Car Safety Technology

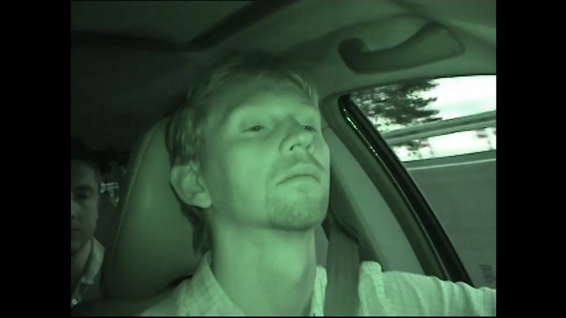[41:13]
When tired, humans blink more slowly and less often. We think it's great that automakers are putting this kind of technology into vehicles.
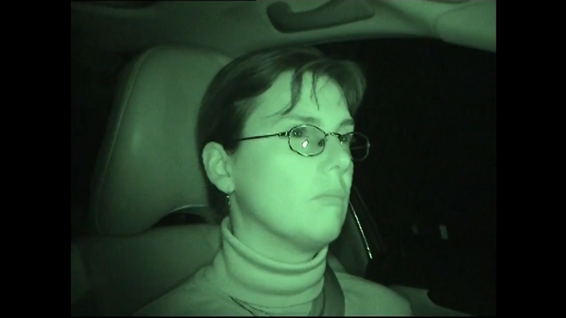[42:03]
Toyota's driver attention monitor system will warn the driver with flashing lights and warning sounds. If no action is taken, the vehicle will apply the brakes briefly. We've been driving with a lot of different test subjects, both on test tracks and on public roads,